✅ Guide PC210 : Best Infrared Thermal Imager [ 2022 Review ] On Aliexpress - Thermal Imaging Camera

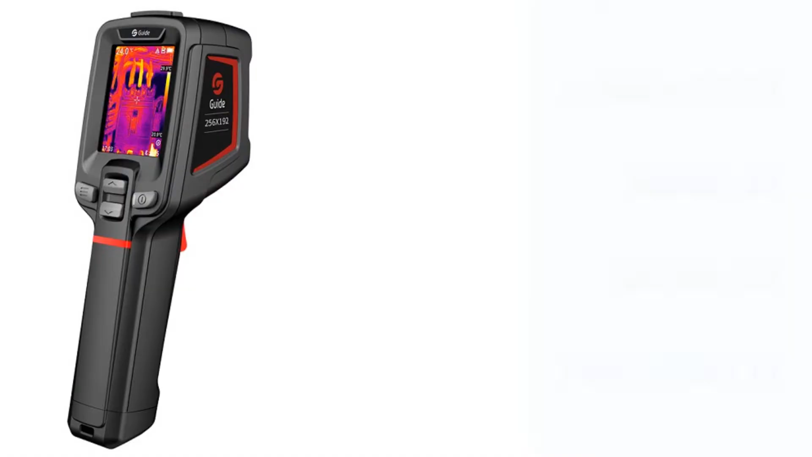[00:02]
The newly launched tool-like thermal camera guide PC210,
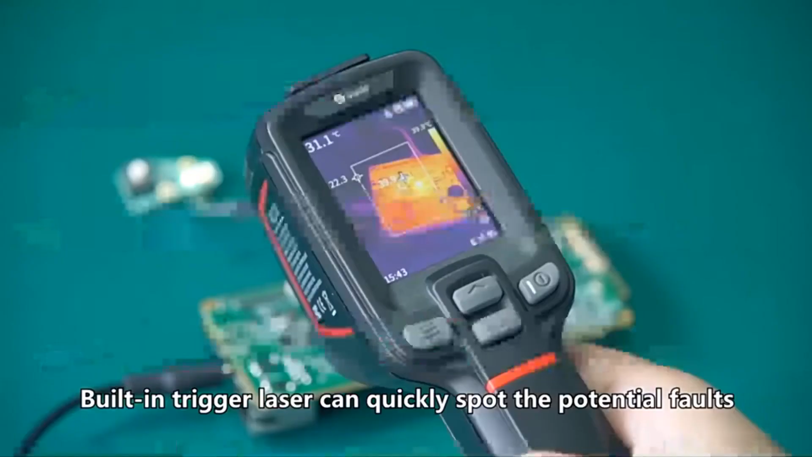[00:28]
On screen: spot 31.1°C
Built-in trigger laser can quickly spot the potential faults, 2.5 hours fast charge,
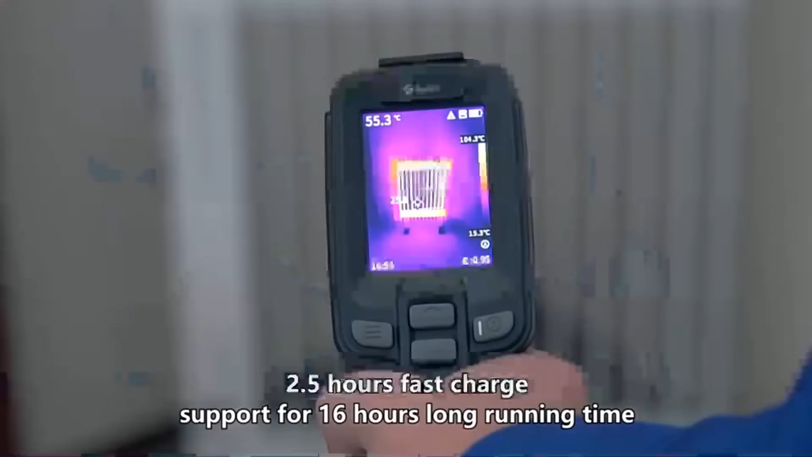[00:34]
On screen: spot 55.3°C, scale top 104.3°C, scale bottom 15.3°C
support for 16 hours long running time,